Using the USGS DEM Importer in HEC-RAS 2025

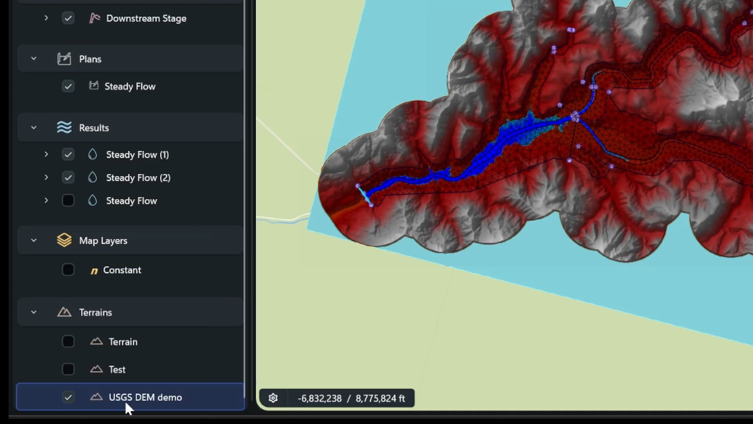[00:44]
Okay, so what I'm going to do is I have my terrain right here and I'm just going to right click on my terrain and we've got this new tool OpenUSGS Importer. So that's what I'm going to do. I'm going to go to the USGS Importer and what you'll see is it'll kind of show
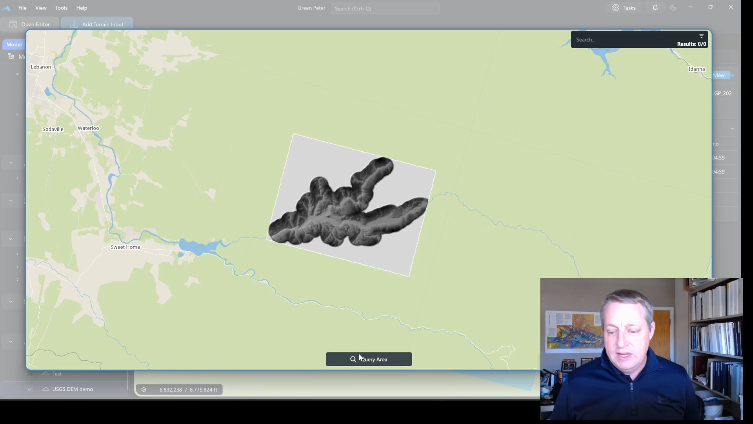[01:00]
you the map of the area that you're interested in. And here's my reservoir DEM here and so I'm going to query the area and it's going to grind for a little bit and then it's going to show me the data products that are available around here.
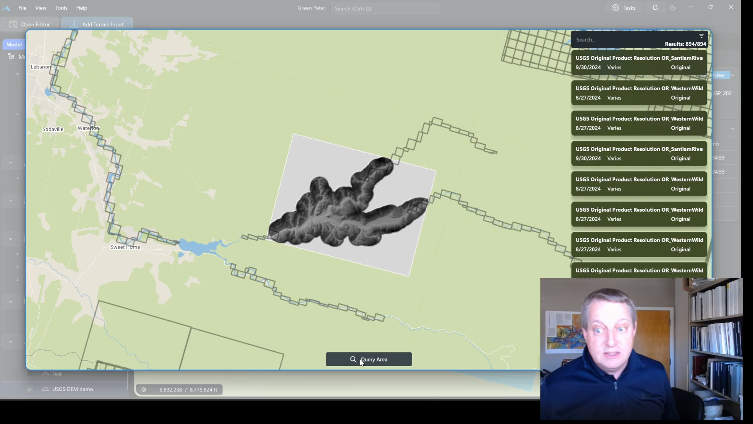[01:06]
And you'll see that there's actually several data products kind of in the canyons upstream of my reservoir as well as a little bit downstream.
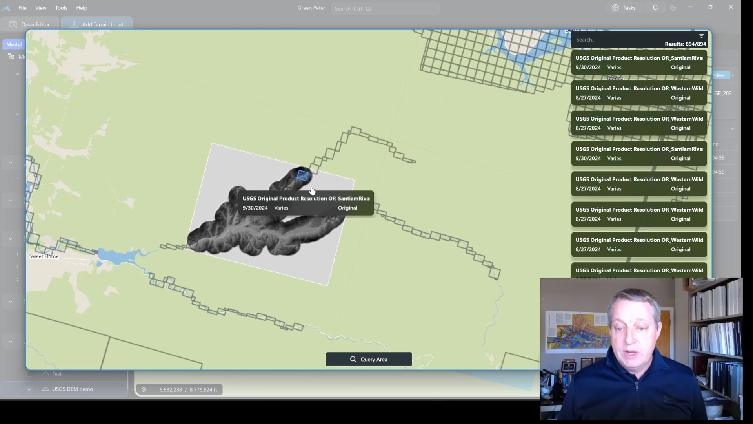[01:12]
And then you've got this kind of big meta product around there. But actually what I want are these little guys. And so what I could do is I could go in here and I could just say, you know, I want to download that.
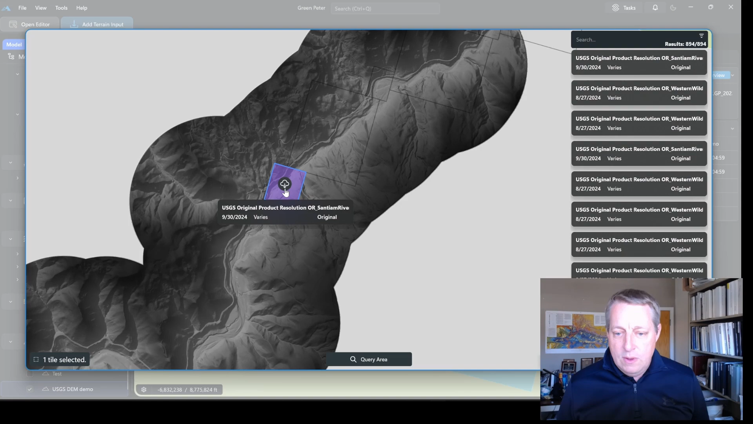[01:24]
And it'll download and kind of show me what I got there. But there are actually a lot of these that I want.
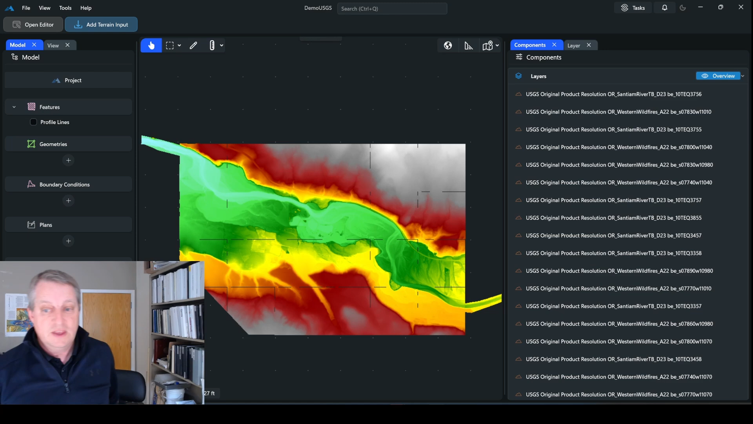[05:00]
And what you'll notice is, yeah, actually, we don't see the bathymetric data. And that's because if you look over here, the river ones are underneath some of the regional ones.
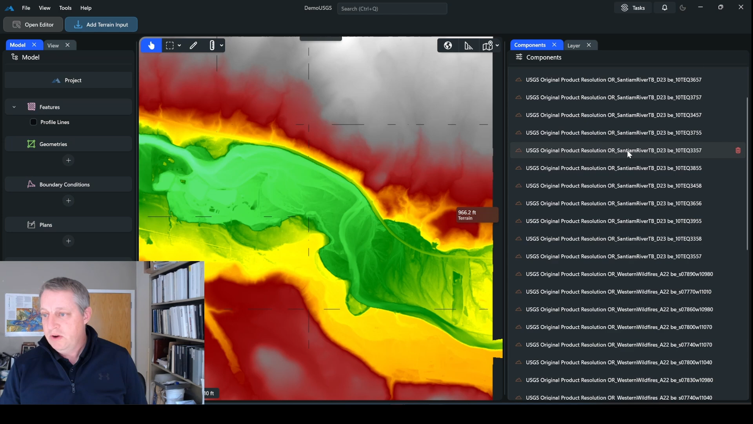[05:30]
And so that will put the bathymetric data above the others. Okay, and then once I have all of the kind of bathymetric river data here above all of the regional data, I can go over here to layer and I can say reset symbology. And now what you'll see is that I've got all of my floodplains, I've got all of my regional data, and I've got the bathymetry.